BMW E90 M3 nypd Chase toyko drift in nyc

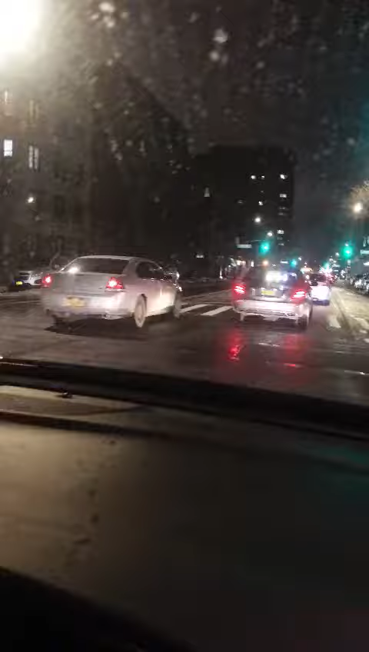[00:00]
moto y coño, tú vas a ver el corre-corre. Ay, ya lo estoy viendo. Vamos a ver, ponte a manejar. Dale, acelera, mamacuevo, que le cayen atrás.
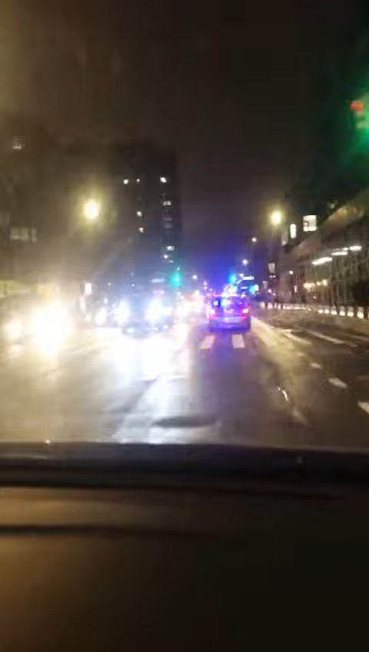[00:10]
El corre-corre. Ahí va, ahí va, ahí va. Ahí va, chequea, chequea, de lado. Mamacuevo, ponte para el lado, mamacuevo, pues no puedes grabar todo bien. Dale, Ramón, qué vaina. Chocamos al mono.